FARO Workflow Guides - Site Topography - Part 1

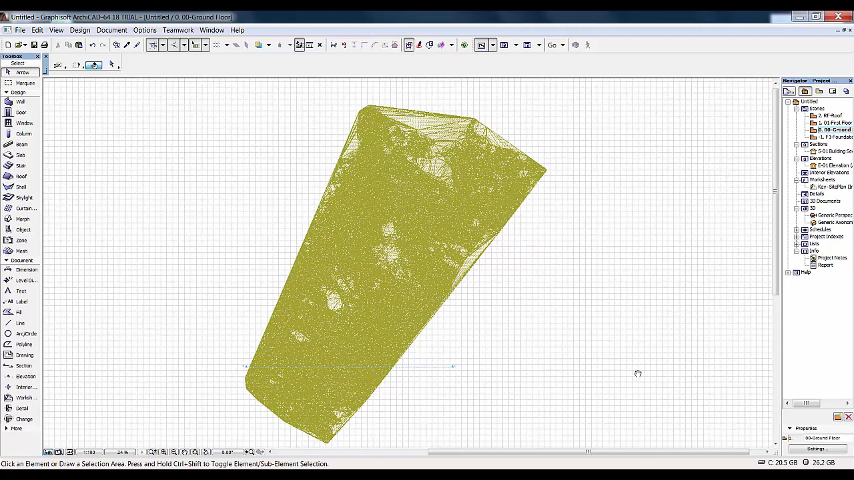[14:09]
I will just open up the slightly more complicated surface here. Which is the example demolition site surface.
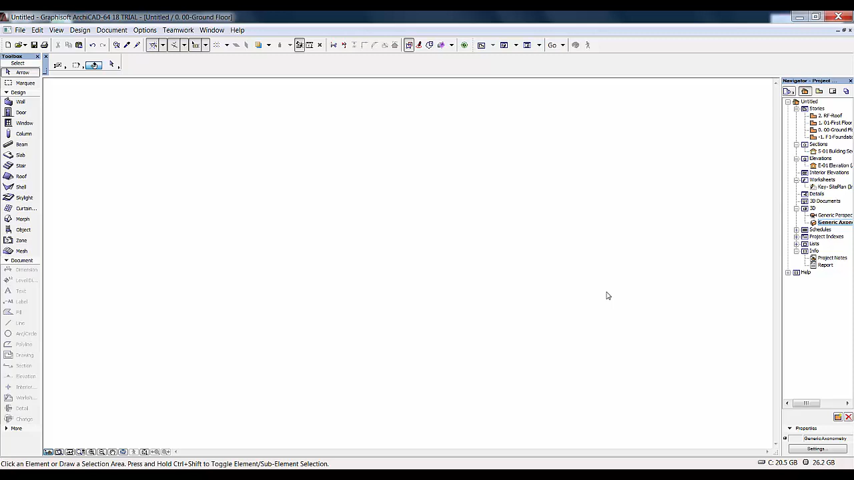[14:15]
And I will just drop this into a 3D view so we can have a look.
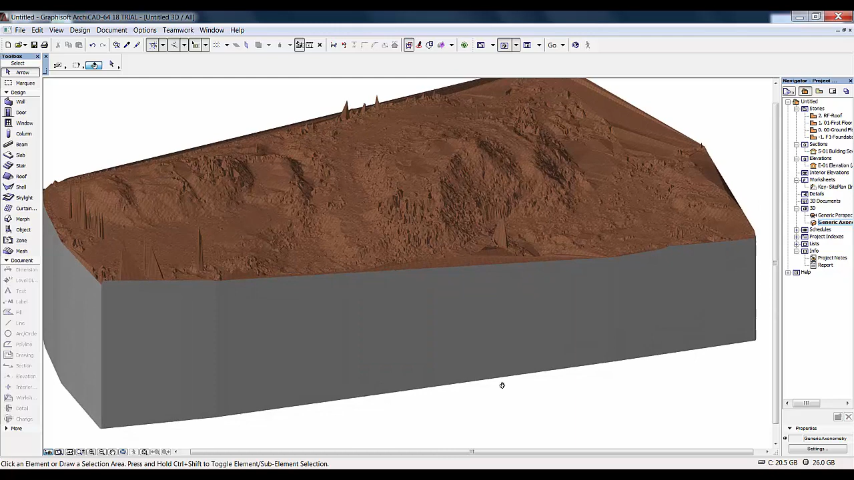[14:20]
Now there are a few spikes that you can see there.
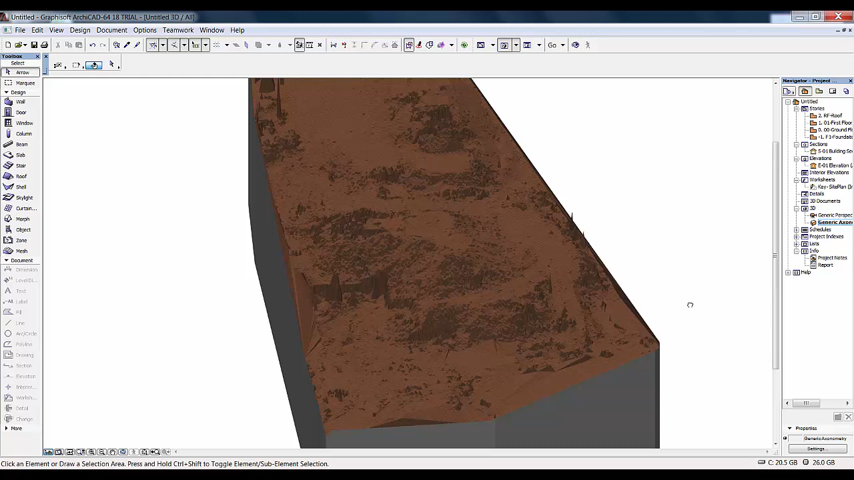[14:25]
Now that is just scan data noise that needed to be cleaned and wasn't. But if we zoom in a little bit and spin this around.